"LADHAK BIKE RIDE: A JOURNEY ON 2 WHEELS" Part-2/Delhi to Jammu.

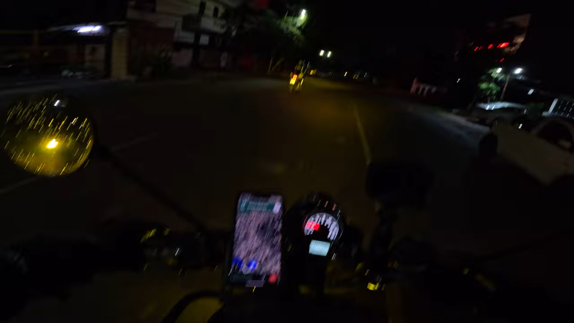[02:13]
Now it's 4:18. We are 12 kilometers away from Sonipat or Panipat, which is probably 57 to 60 kilometers. We are on Delhi Panipat Expressway.
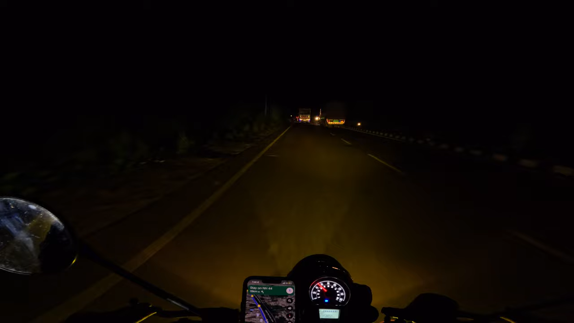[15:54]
और अभी 7:48 टाइम हुआ है,
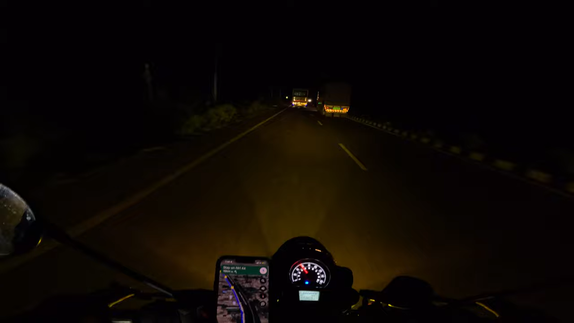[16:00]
2 घंटे 2 hours and 43 minutes ट्रैवल करना है 108 किलोमीटर। और रात हो गया है काफ़ी, अब ये बाइक स्टॉप होगा सीधा होटल पे, 108 ट्रैवल करने के बाद ही बाइक स्टॉप होगा।